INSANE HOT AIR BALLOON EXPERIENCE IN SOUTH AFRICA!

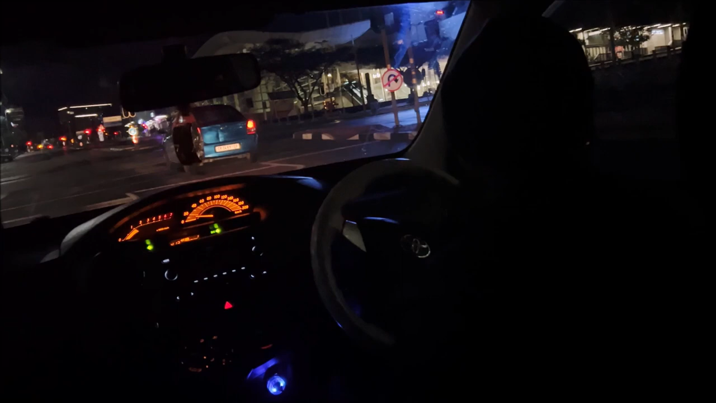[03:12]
You got your emergencies on still Pardon?
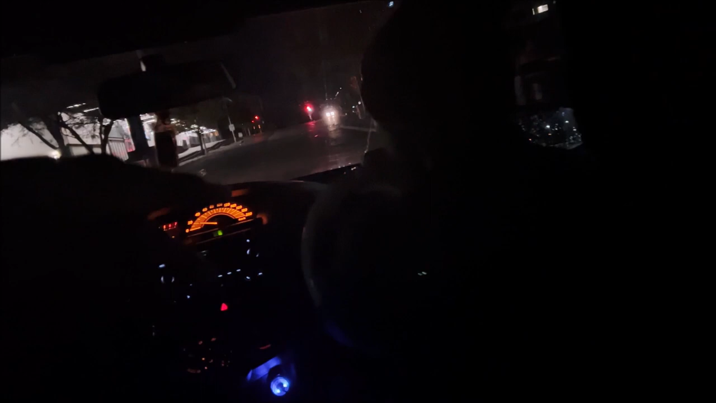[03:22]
You got your emergencies on still Yeah Why do you got your emergencies on? Pardon? Your emergencies Oh, sorry
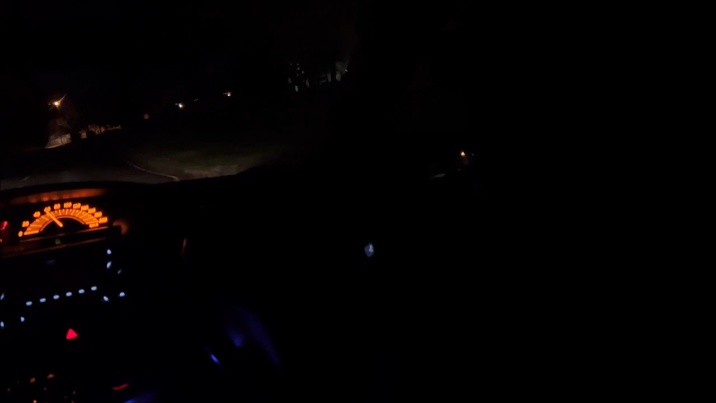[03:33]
You're saying that we cannot stop at red lights Because we can get robbed Yeah, we can get robbed Yeah Wow, is it common? Yeah People like Many people like They hijack them by the robots Oh,
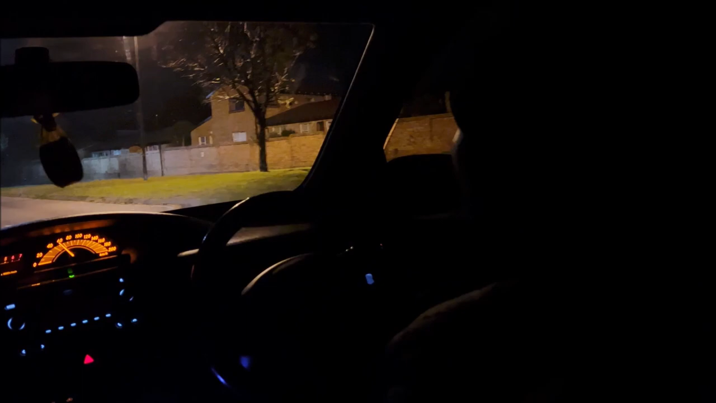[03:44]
they can hijack you With machine guns? Yeah Wow So you have to be like If you're approaching a robot You have to be alienated Okay, so you all He's saying like You see how you're approaching these red lights right here?
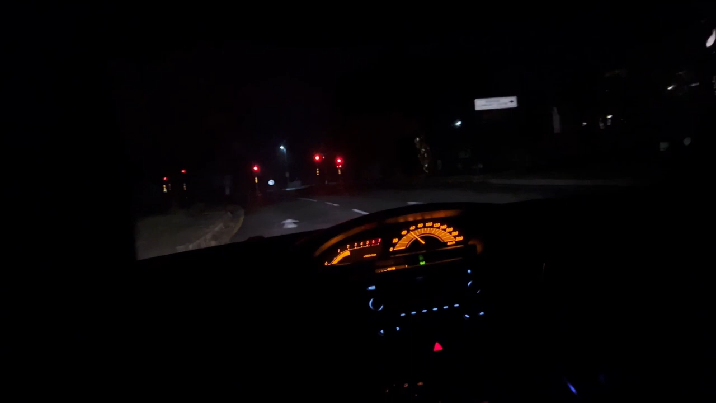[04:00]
It's like the middle of the morning So what he's saying is that You cannot really stop at these red lights Yeah You have to like look And then you have to keep going Look at them Wow, yeah Wow Because somebody might rob you Wow,
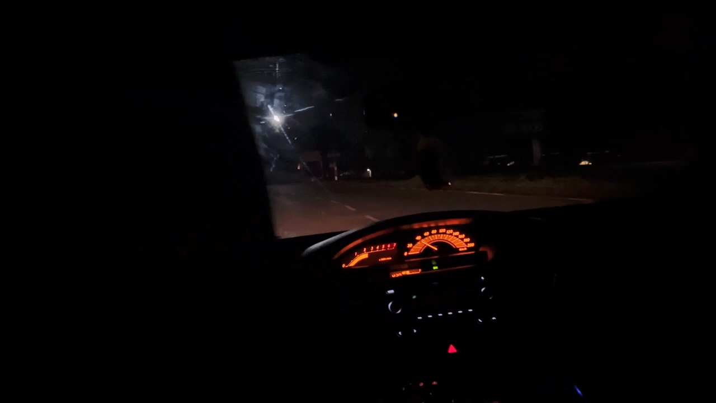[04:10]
that's so crazy It's like dark as fuck Like this is something out of a movie Yeah Like it literally is something out of a movie Like it's crazy I can't find I think in America You can't find a place like this Uh
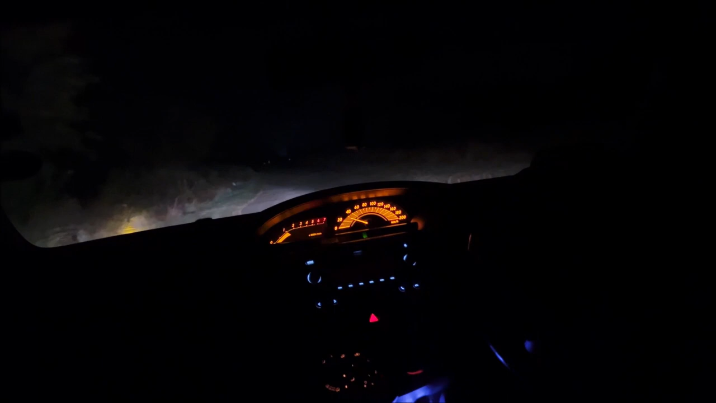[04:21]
You Yeah, you can But not in the city Like you have to go far, far Yeah, yeah